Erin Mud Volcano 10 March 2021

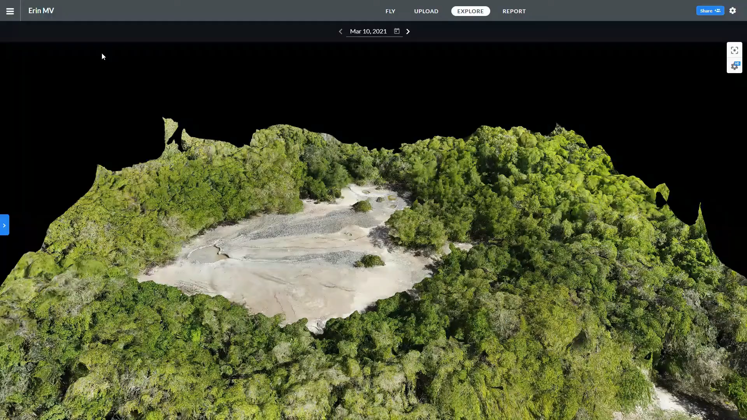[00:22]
In this 3D model, we can see changes in the elevation of the area around the mud volcano
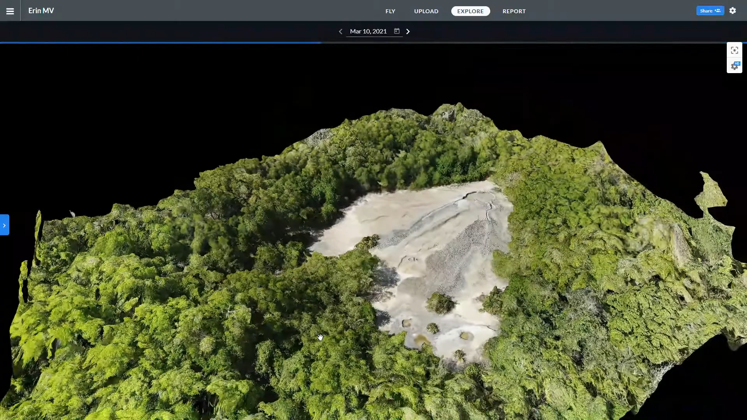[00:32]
and the points where the edges of the pool have been breached so that mud can be released for people to play in.
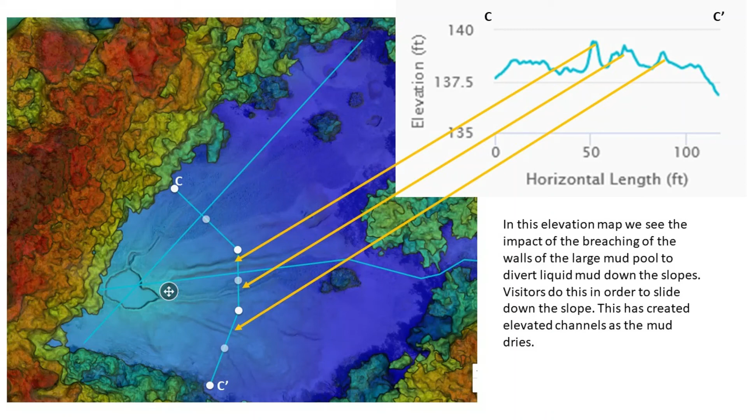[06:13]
Visitors do this in order to slide down the slope in the mud. This has created elevated channels as the mud dries.